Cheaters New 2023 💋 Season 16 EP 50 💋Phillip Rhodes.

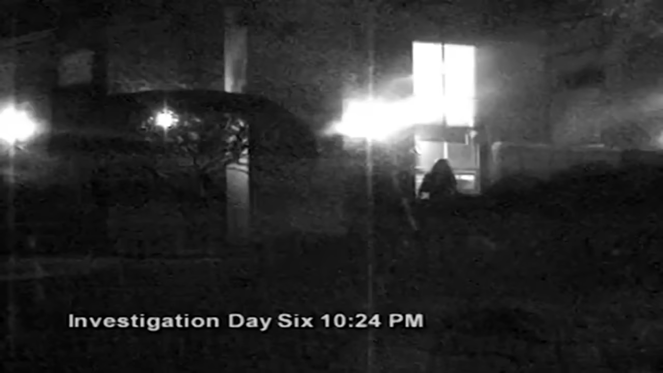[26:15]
Investigation Day 6. Cheater's intelligence directs all surveillance agents to suspect Salazar's apartment unit.
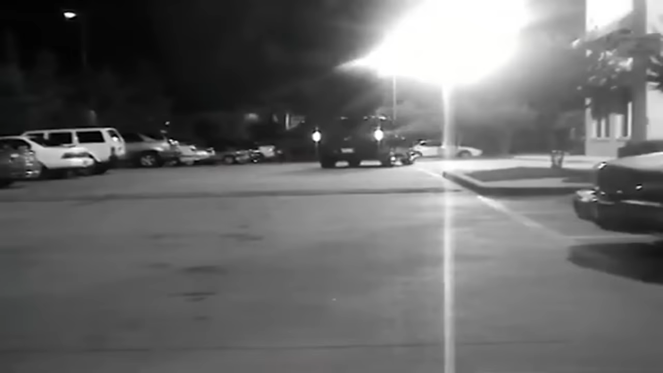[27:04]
Cheater's agents stay right on their tail as they move on to a nearby cocktail lounge.
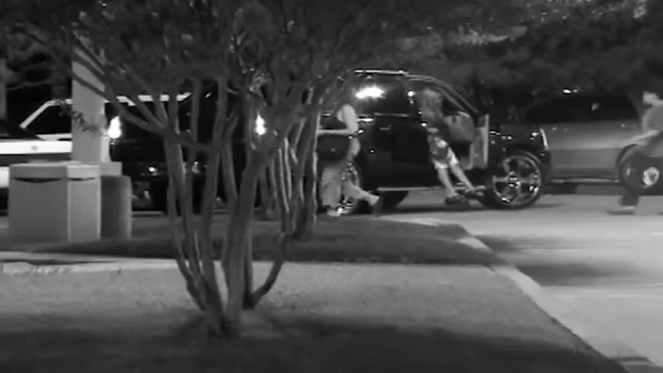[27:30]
A short time later, the couple arrives at the bowling alley where suspect Salazar left her vehicle.
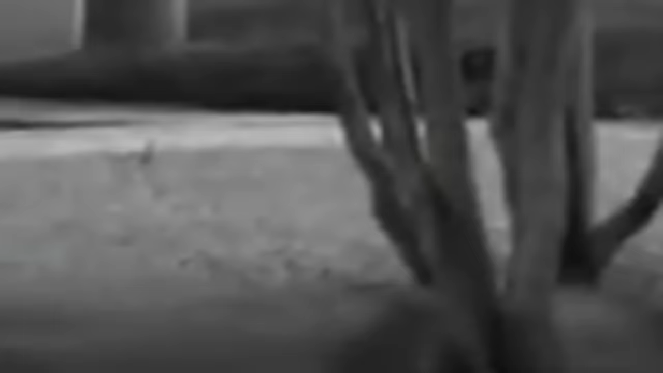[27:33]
The two part ways for the evening after companion Hinojosa says goodbye to his sweetheart.
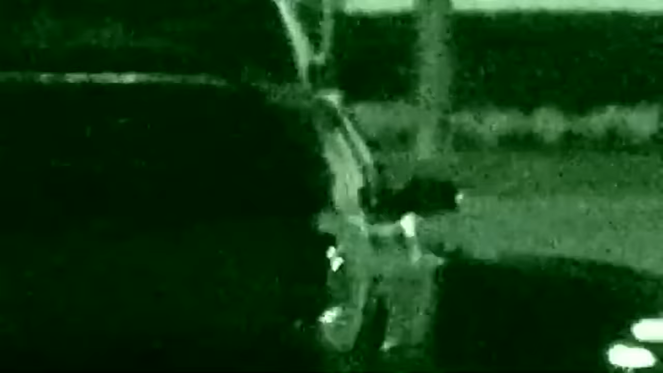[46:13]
her car for several minutes until a dark sports car arrives on the scene. Wasting no time, the suspect, whose identity is withheld, hops right into the unknown vehicle.
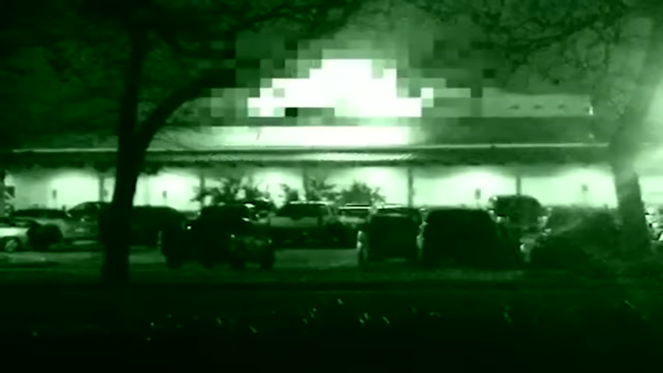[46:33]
The suspect exits the vehicle and walks to her awaiting SUV. But this time, an unknown gentleman assists her to her vehicle.
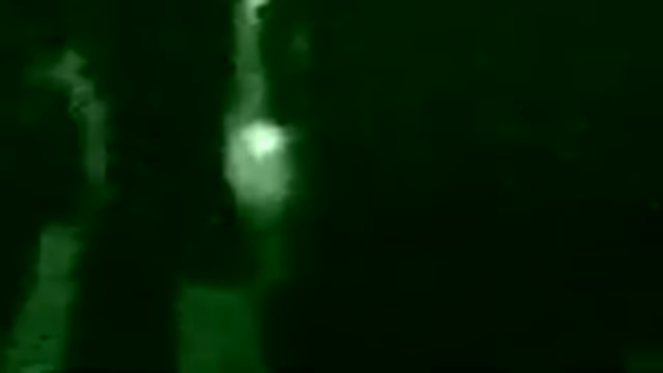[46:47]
Not willing to let the party end, the unidentified fellow gets a little fresh as the suspect playfully declines his drunken advances.
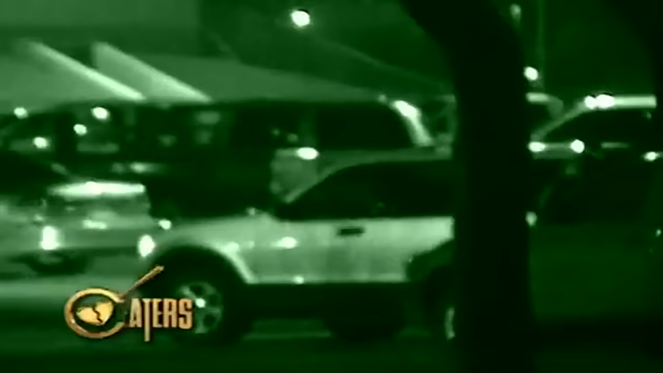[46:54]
Realizing that on this particular night, his pitch will be met with some resistance,
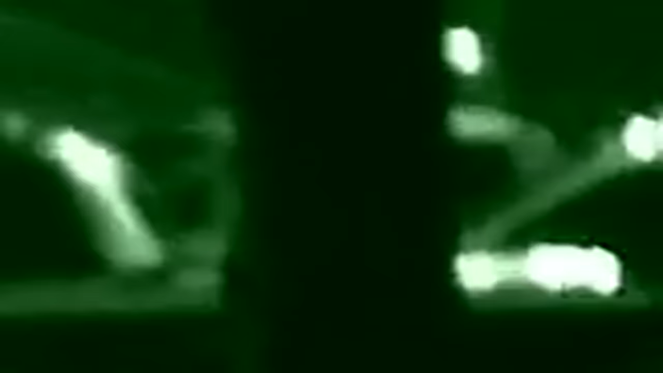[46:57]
the unknown gentleman finally retreats for the evening.
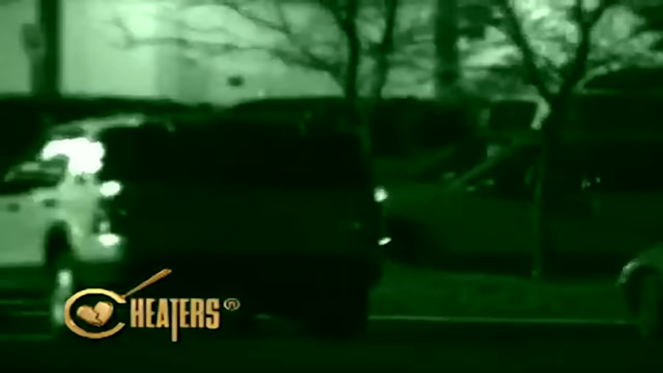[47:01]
Greg's wife returns home where she douses her husband with more lies. Investigation day 7. Cheater's intel notices activity outside the Stevens home, and shortly after sunset,
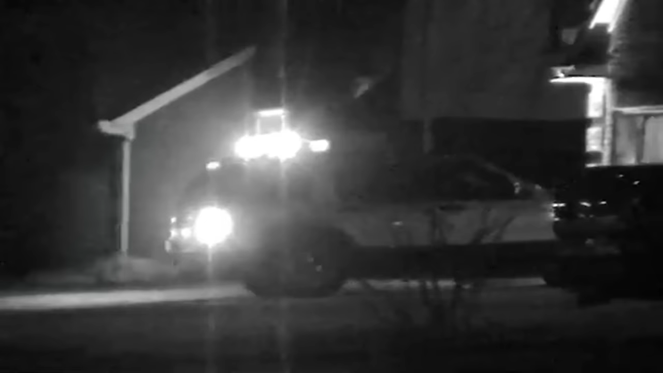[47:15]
station field agents spot the suspect slowly backing out of her driveway.
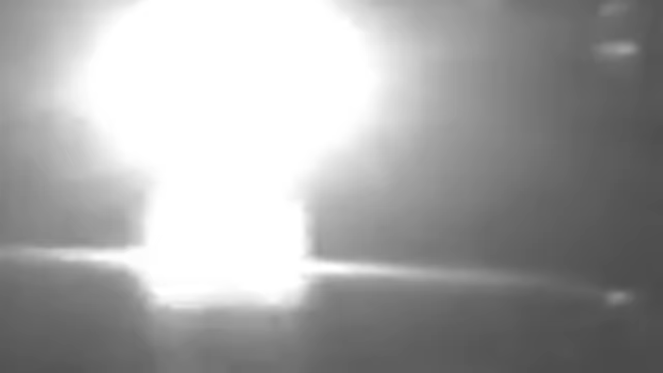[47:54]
But evidently, the evening's action is just about to begin. Cheaters' agents follow the couple several blocks away to a local motel known for its discreet accommodations.
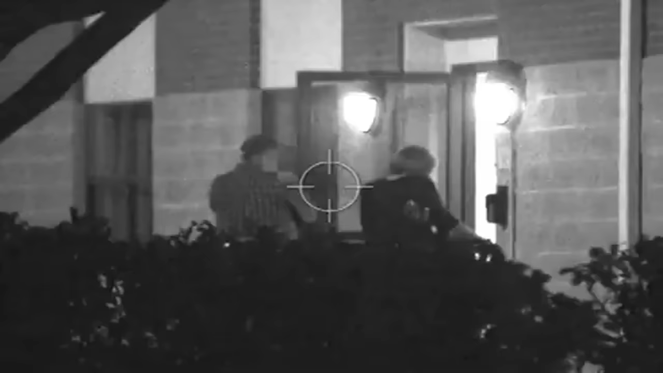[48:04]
Accompanied by her male companion, the suspect disappears behind closed doors for the remainder of the evening.
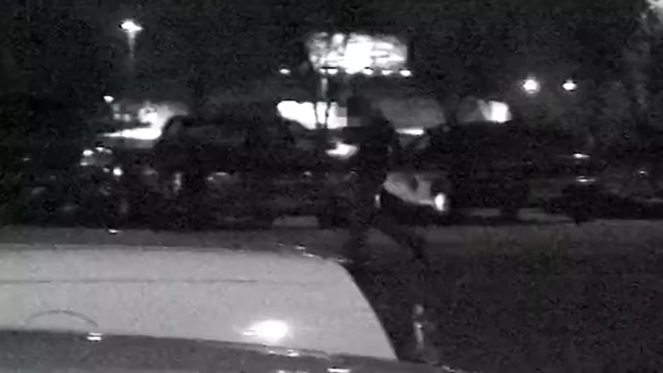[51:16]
She was followed until she arrived at a bar, where she's met by another gentleman.
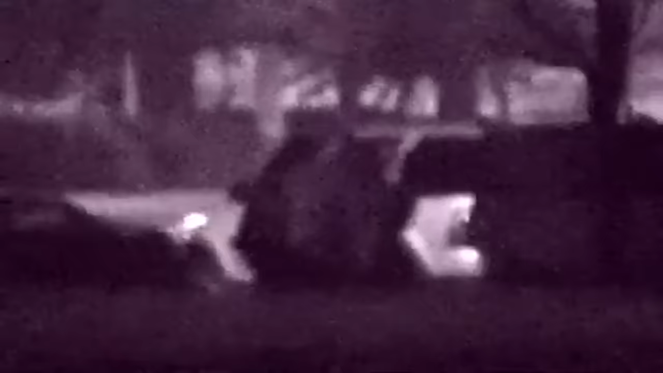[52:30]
And after quite some time, he's seen exiting and she gets into her car and they each drive off.